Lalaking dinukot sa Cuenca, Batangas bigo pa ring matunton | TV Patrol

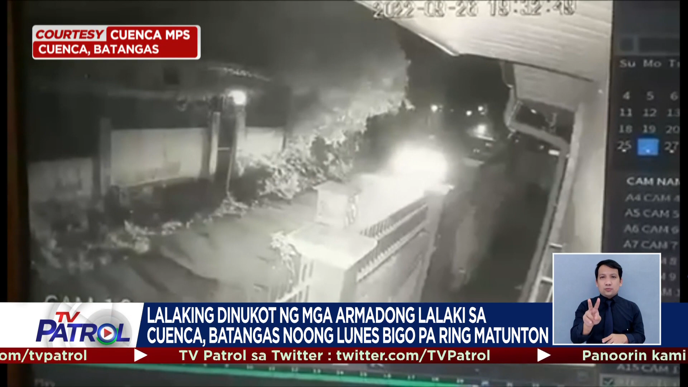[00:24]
Sa mga nakalap na CCTV ng Cuenca Police, nakita na dumaan ang van sa barangay na Tunuan sa Bayan ng San Jose at sa barangay San Mariano sa Bayan ng San Pascual.